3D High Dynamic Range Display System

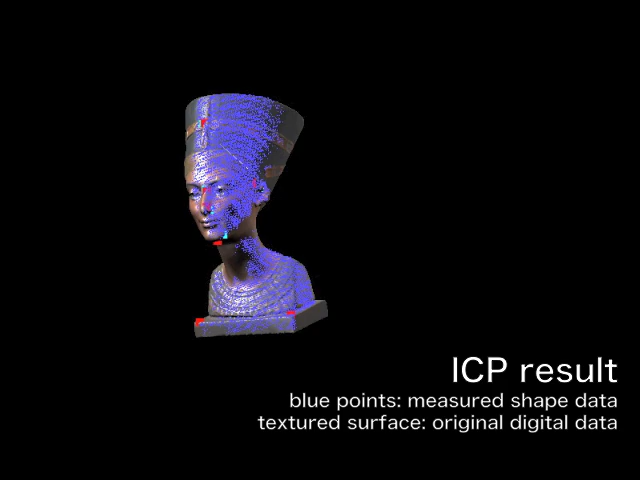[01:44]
In our experiment, we employed three projectors to superimpose images onto a textured 3D object,